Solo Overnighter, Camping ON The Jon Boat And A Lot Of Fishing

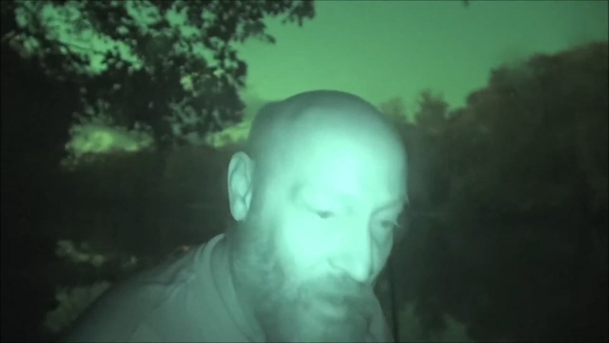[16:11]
and if we go to this little dock down here we may try it I think there's electric there now whether it's turned on or not I don't know
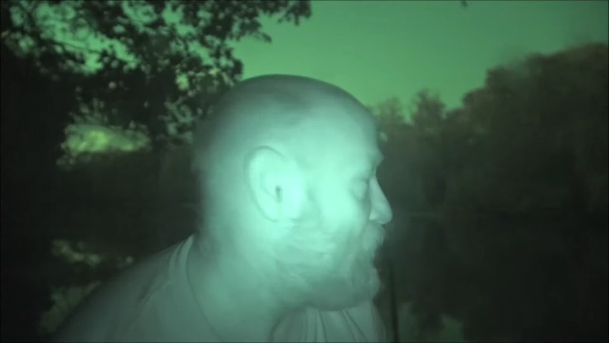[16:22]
we'll have to find out so I brought in an extension cord and a fluorescent light so there's a gator right over here I can't see him but I can hear him I haven't seen any gators today so but I I hear that one right over there
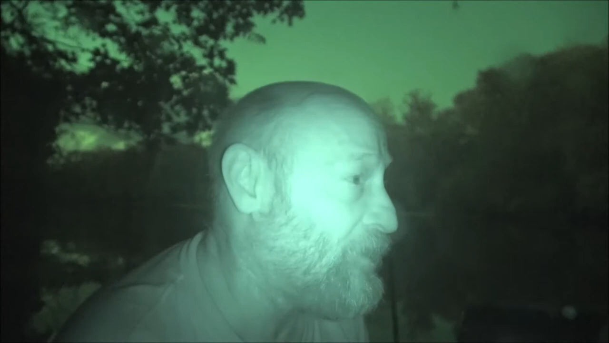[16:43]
no that's a frog okay cool
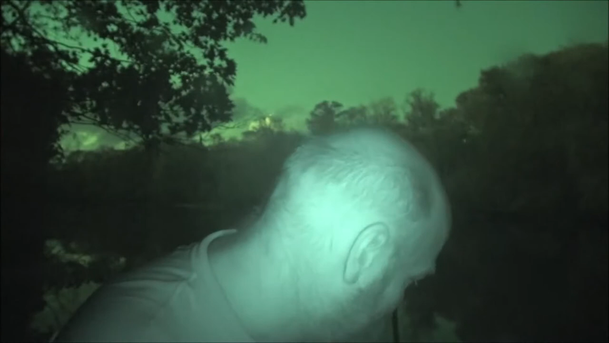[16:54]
I think it's a frog anyway
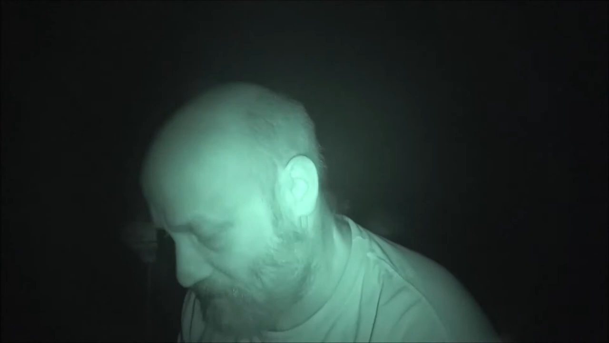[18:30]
of course p.m I don't know I've been joking with monkey about sasquatch here lately but I'm telling you what I'm hearing some tree knocking over here to the left of me and there's no houses that's swamp back in there weird
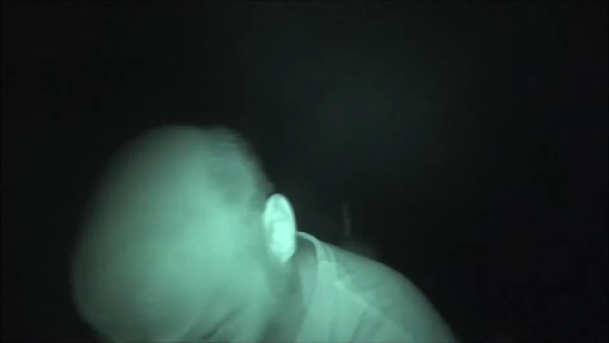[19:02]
I mean I'm talking swamp swamp it would have my big light on but it broke off my thing fell over a boat came past and that little pot I had fell over so just thought I used there we go let me shut you off of night vision here I wish I had a switch up on top my old one does